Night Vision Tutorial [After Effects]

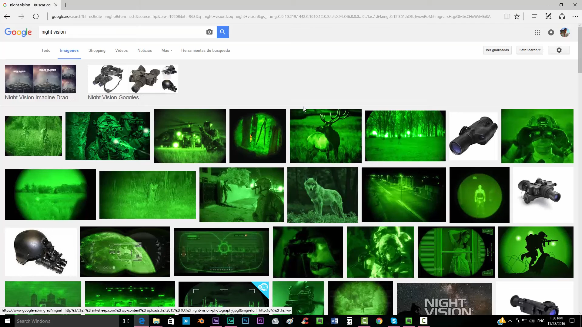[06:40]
look for images that were actually um
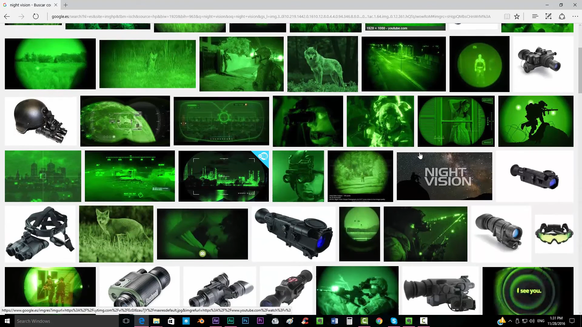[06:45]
uh made with night visions uh cameras and a thing that we want to do we can see that is really bright the image and the the darks are the dark places are like really dark and the and the whites for example here in
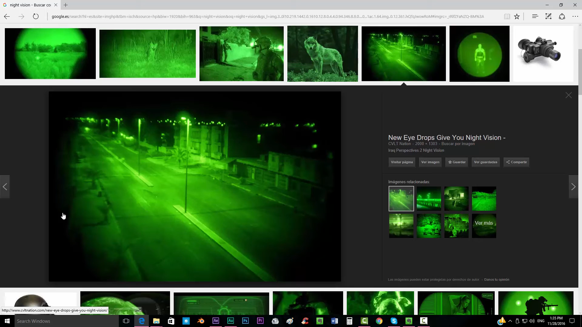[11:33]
in most of the night vision footages we can see this kind of a radial shadow so we're going to create that we can see also here a little bit we're going to create that radial shadow